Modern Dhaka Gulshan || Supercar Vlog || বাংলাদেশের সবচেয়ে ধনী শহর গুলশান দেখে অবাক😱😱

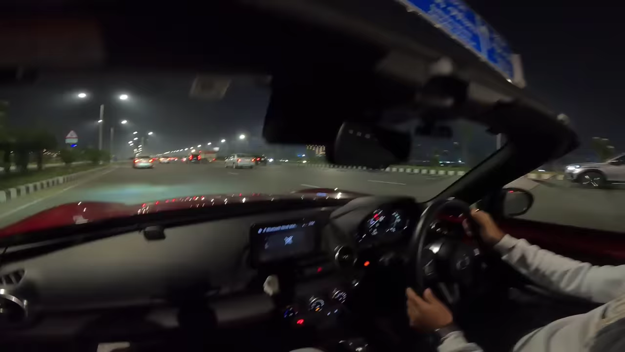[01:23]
লেটস গো আজকে সেই আগের নীরব ভাইকে দেখব ইনশাআল্লাহ সেই বরিশাল না মনু আপনারা আপনারা ব্যাকে ভিডিও দেখতে থাকেন ঠিক আছে নি আমরা আজকে মনে করেন ফাড়া লাই
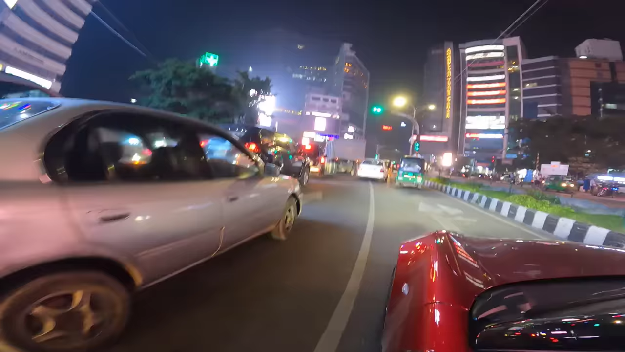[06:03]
রাইট নাও আমরা আছি গুলশান এবং ঠিক সেই জায়গায় দেখুন গুলশানের ভিউটা যেটা
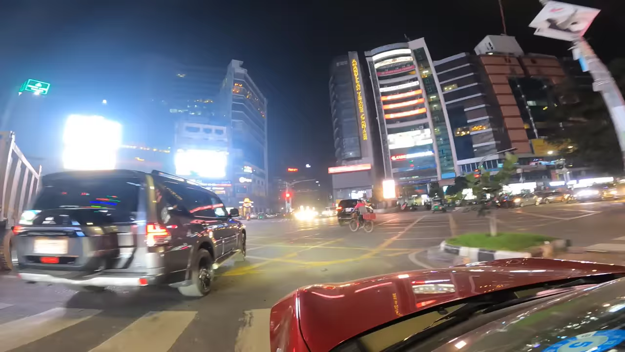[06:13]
এটাই কিন্তু সেই গুলশান যেখানে অনেক মানুষ আমাকে বলেছিলেন যে ফিজ ভাইয়া কখনো গুলশানে আসবেন ভিডিও করার জন্য তো অবশেষে চলে আসলাম আর এটার সম্পূর্ণ অবদান হচ্ছে নীরব ভাইয়ের ইভেন
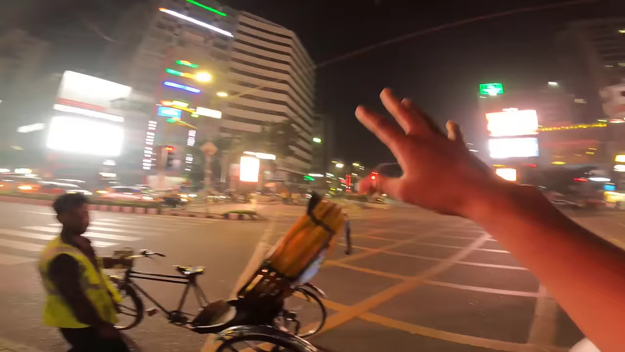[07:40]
কান্ট্রির কোনো একটা শহর হ্যাঁ এখানে হচ্ছে আপনার গাড়ির জন্য সিগন্যাল মানা হয় নরমালি ডিজিটাল সিগন্যাল